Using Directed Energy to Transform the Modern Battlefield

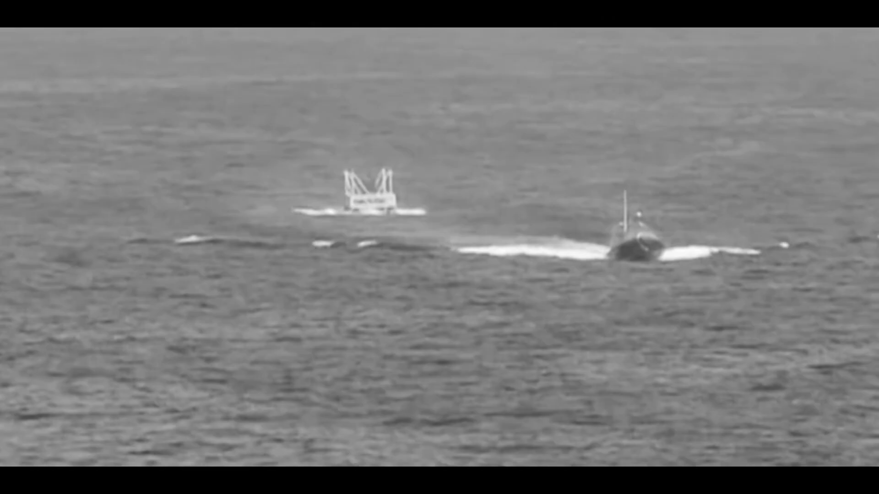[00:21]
Imagine again if you could flip a switch and stop those boats